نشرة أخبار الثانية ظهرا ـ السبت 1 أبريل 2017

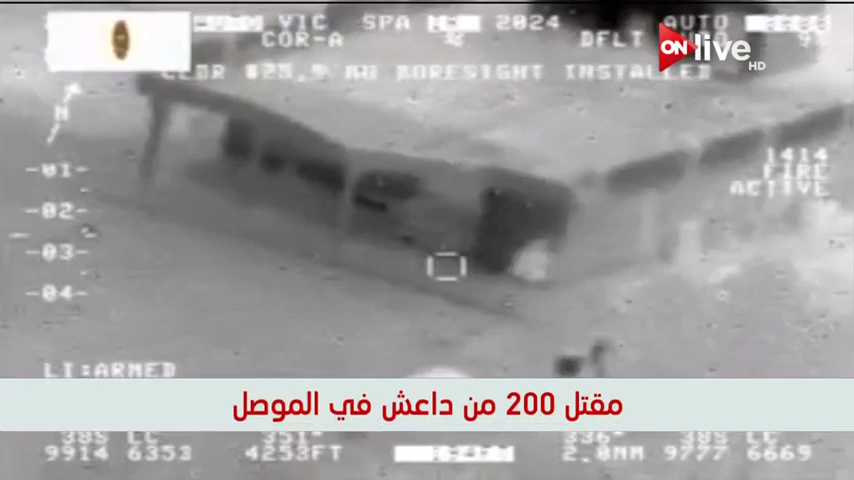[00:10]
مقتل مئتين من عناصر داعش خلال غيرات للتيران العرقي ببدينة الموصل